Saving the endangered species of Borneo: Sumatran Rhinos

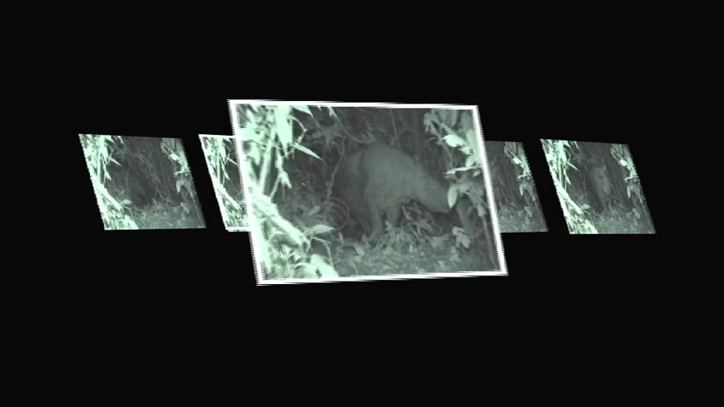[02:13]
The Sumatran rhino has been found in a wide variety of forest habitats, from lowland rainforest swamps to mountain moss forests. It has been reported to prefer hilly areas near water, particularly steep upper valleys with thick undergrowth, as well as secondary forest where the upper canopy is broken and the smaller shrubs and vines on which it feeds are more numerous. Salt licks are an important habitat requirement of the Sumatran rhino. Weighing around 600 to 800 kilograms,
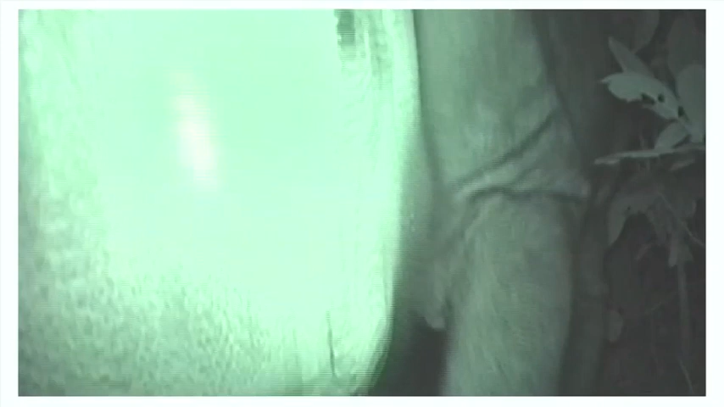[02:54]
this small rhino stands 1 to 1.5 meters tall at the shoulder and measures 2 to 3 meters in length. It has relatively few skin wrinkles except around the neck.
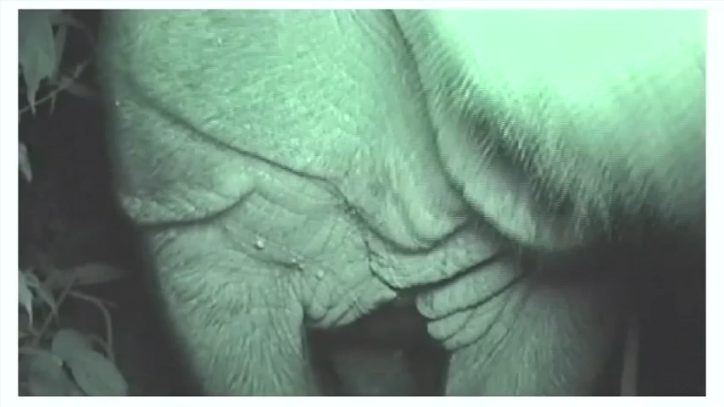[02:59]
The skin is 16 millimeters thick at its thickest part and usually in dark gray to brown.
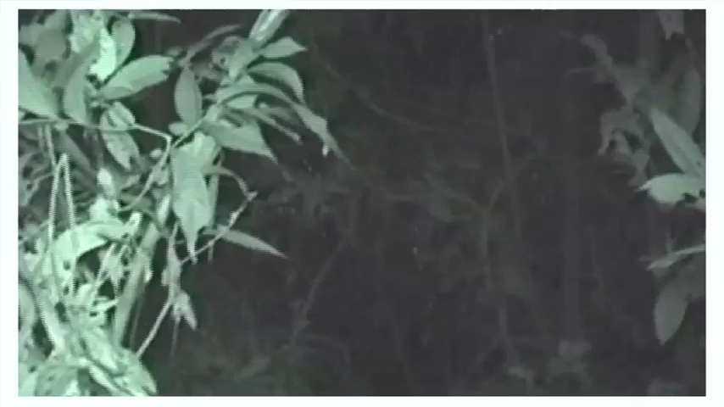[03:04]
Like other rhinos, the Sumatran rhino has poorer vision.